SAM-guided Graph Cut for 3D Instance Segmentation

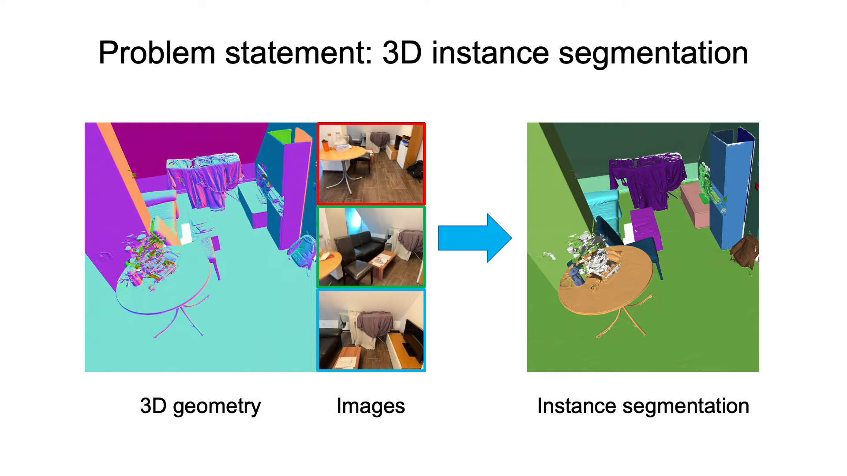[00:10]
we aim to obtain the 3D instance segmentation of the scene. One typical pipeline for 3D scene segmentation is using deep neural networks to process the point cloud of the target scene to predict segmentation results.
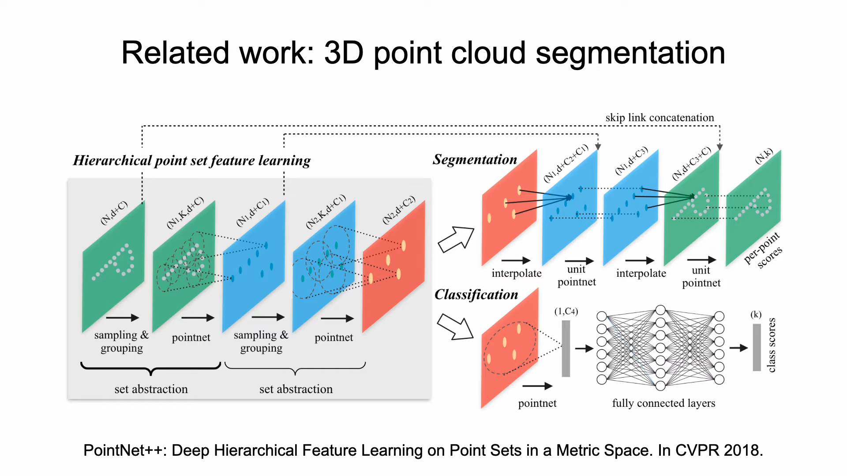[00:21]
These methods generally require annotated point clouds for training.
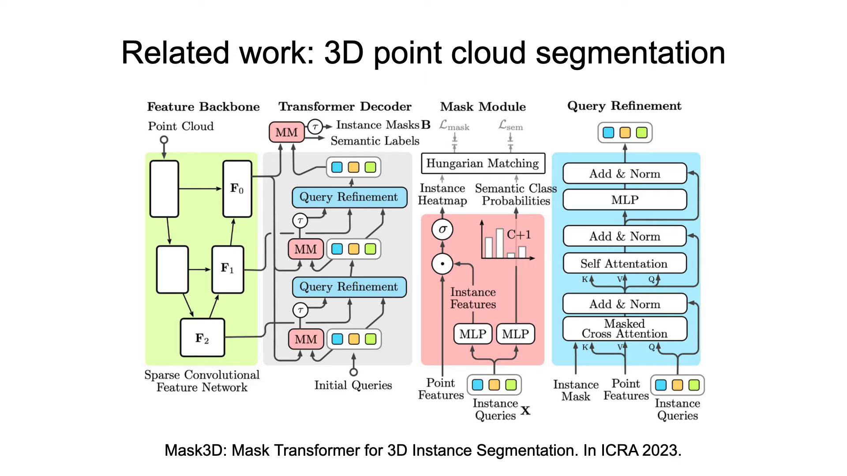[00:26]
However, annotating point clouds is costly, and there is a lack of datasets with the large scale and diversity similar to 2D image datasets. As a result,
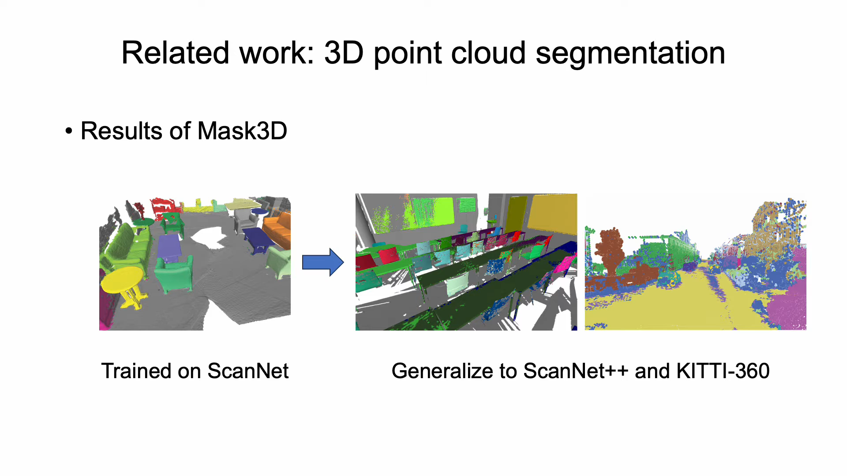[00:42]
these methods are often limited to specific types of scenes and struggle to generalize to in-the-wild scenes. In recent years, 2D instance segmentation models with strong generalization capabilities have been developed. Consequently, a natural approach of 3D segmentation is to lift multi-view 2D segmentations to 3D, leveraging them to achieve segmentation in arbitrary 3D scenes.
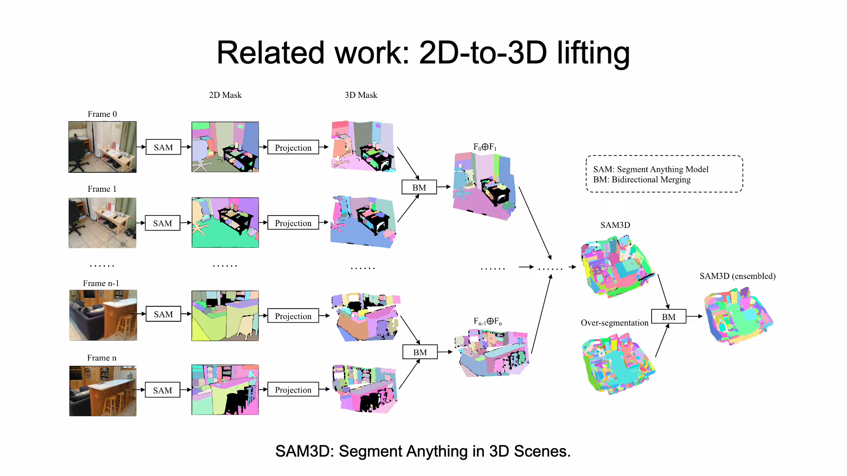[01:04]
However, such bottom-up approach has a significant issue, 2D segmentation masks from different views may be inconsistent.
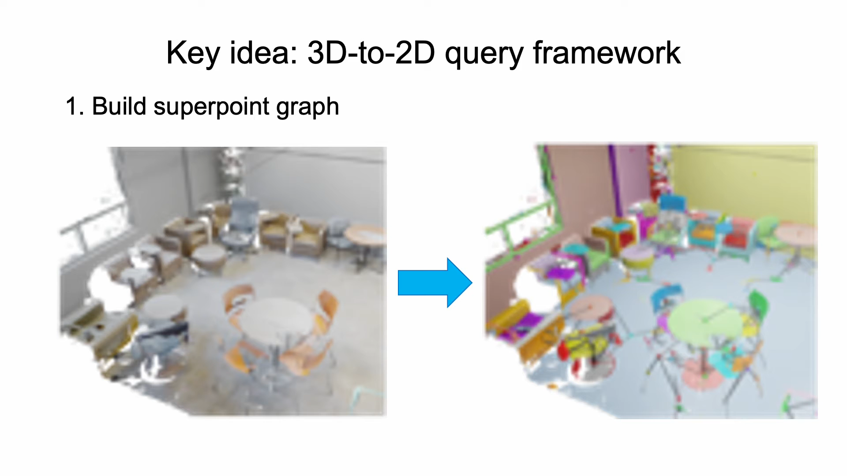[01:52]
We annotate the node features and edge weights of graph with SAM.
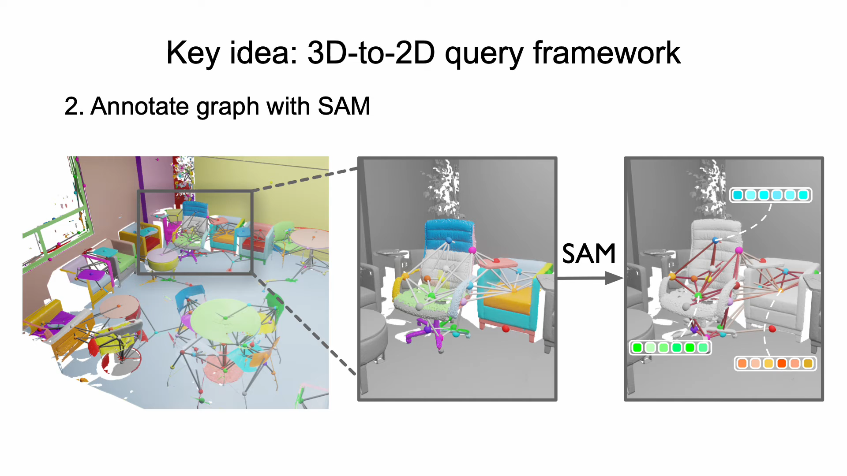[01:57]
Specifically, the node features are obtained by aggregating multi-view image features.
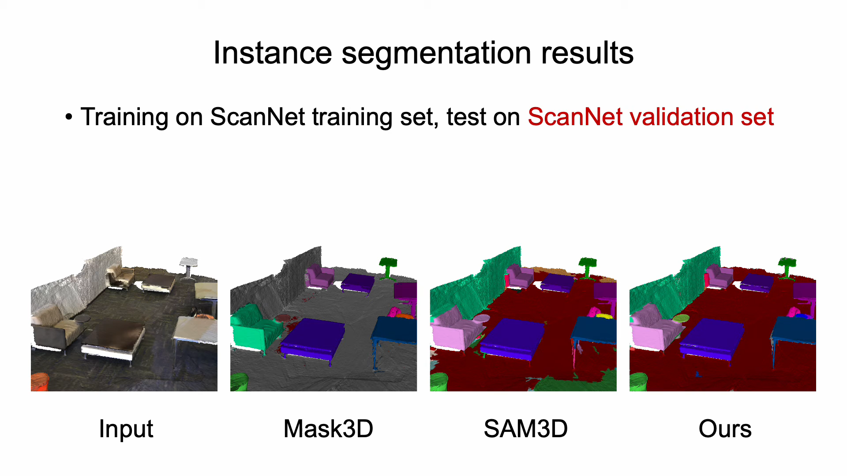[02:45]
Without any fine-tuning, we validated our method on ScanNet++,
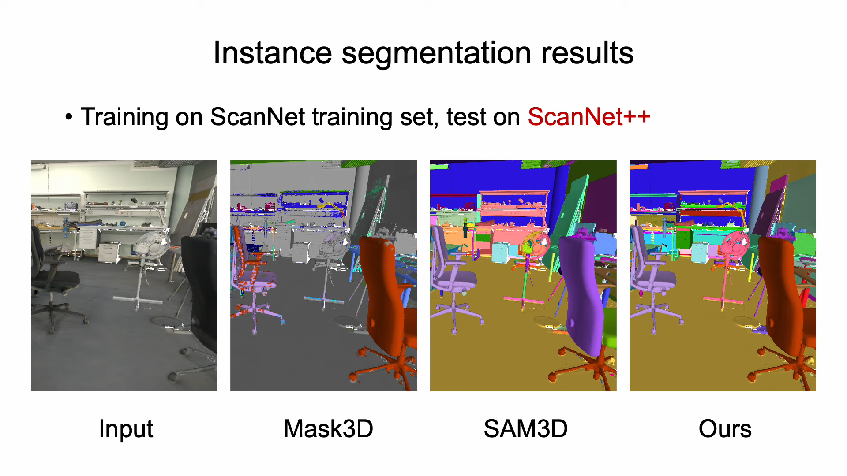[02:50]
where the scene point clouds have much higher resolution.
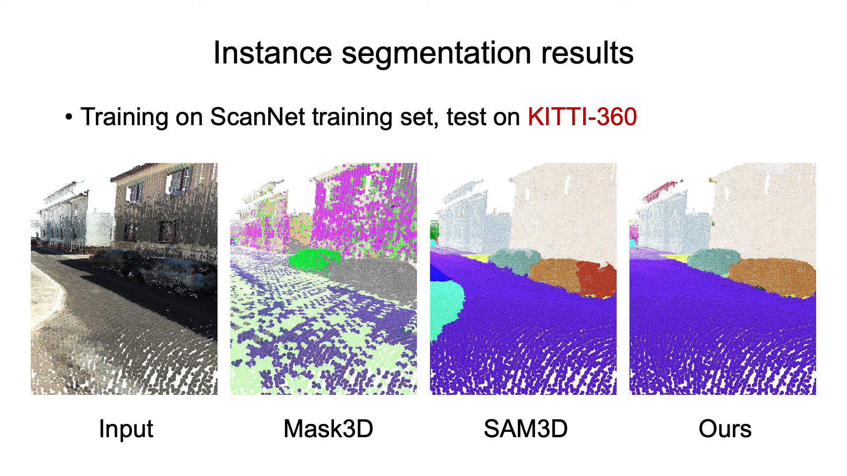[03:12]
We also tested the generalizability of our method on Kitty360, where the types of scenes are completely different from ScanNet. More information, points are important.